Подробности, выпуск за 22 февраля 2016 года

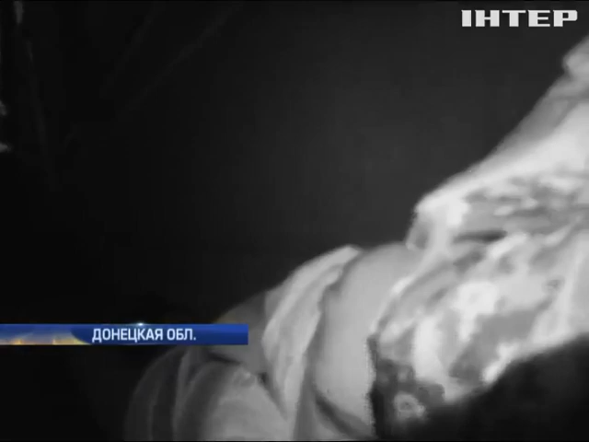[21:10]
Ночь – время самых интенсивных боев. Боевики стреляют и по позициям, и по жилым кварталам города.
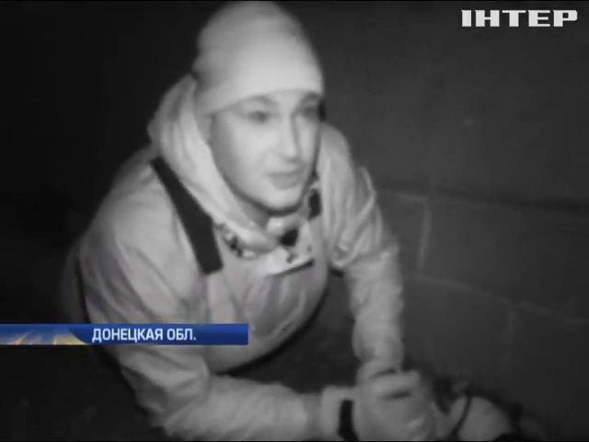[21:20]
Татьяну обстрел застал по дороге домой. Женщина переживает за старенькую маму.
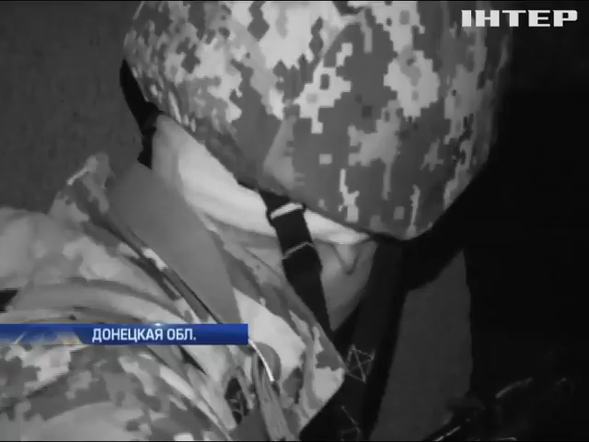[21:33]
Пули и гранаты боевиков летят как раз в сторону ее дома. Ну, я тут живу напротив Терекона. У нас хата сгорела на заводской 1036.
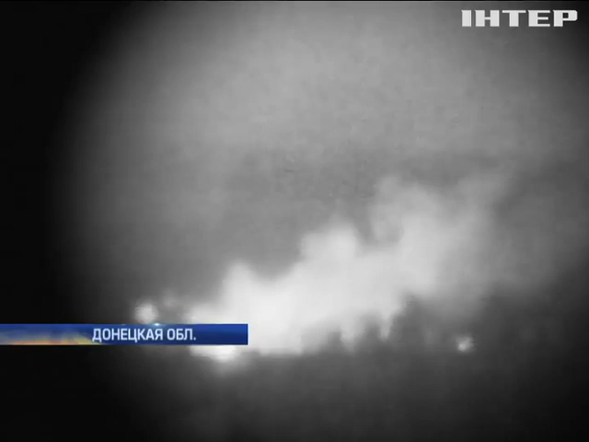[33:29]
В районе был поставок крепкий, что-то горит у них. Только что жабы работали, РПГ. Ну и оттуда тоже где-то работал у пес. Так как они горят, низкие договоренности у них. Обстрел предваряет информационную атаку.